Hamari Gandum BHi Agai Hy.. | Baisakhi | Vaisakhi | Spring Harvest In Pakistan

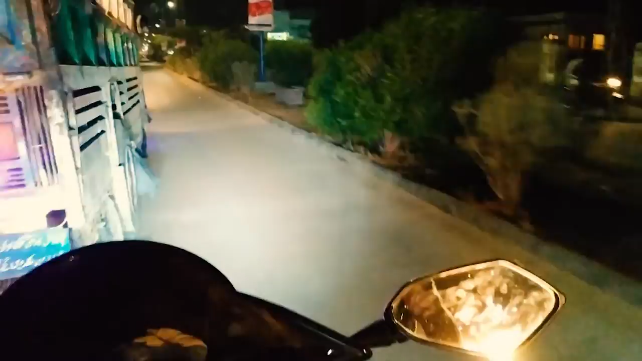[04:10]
इस ट्रक से आगे निकाल लेते हैं, काफी ज्यादा मिट्टी धूल जो है वो उड़ा रहा है। अभी मैं बोली जा रहा हूँ मुसलसल, पता नहीं मेरा जो माइक की आवाज है वो साफ आ रही है कि नहीं आ रही।
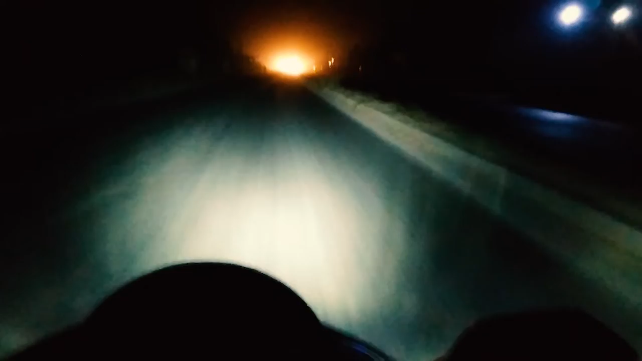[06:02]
यहाँ से यूटर्न आ गए, यहीं से वापस ले लेते हैं, ज़्यादा दूर नहीं जाते, तो यहीं से वापस ले लेते हैं।